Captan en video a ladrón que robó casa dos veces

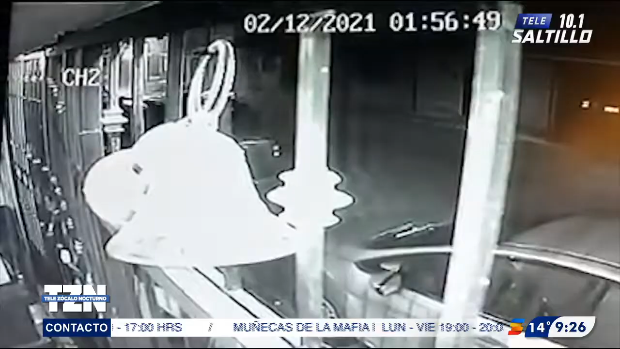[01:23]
dejando el barandal abierto de par en par. Posteriormente, en otro rondín, acompañado ahora por otro sujeto,
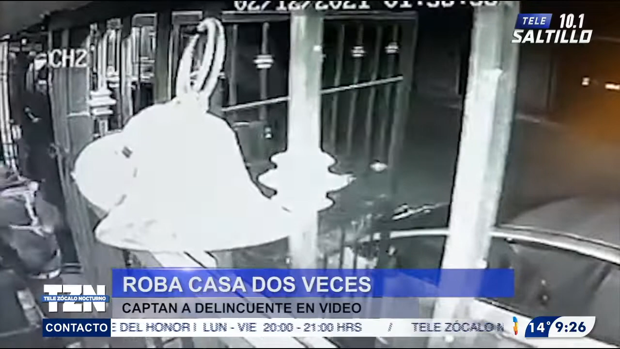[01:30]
regresa y se lleva una laptop y sistemas de vigilancia a las 4 de la madrugada, con lo que el botín sustraído alcanzó los $25,000, pero además se dejó constancia de que los pillos no se detienen por videovigilancia.